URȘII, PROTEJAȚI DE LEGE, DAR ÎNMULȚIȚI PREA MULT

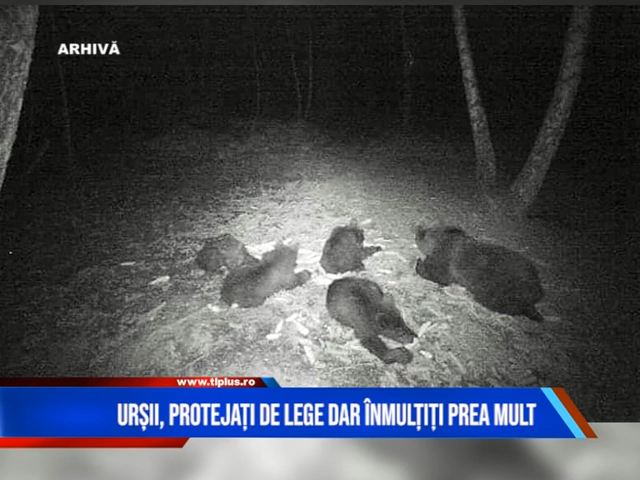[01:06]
Pe opt trăiesc urși și membrii AJVPS cunosc perimetrele în care animalele își duc existența.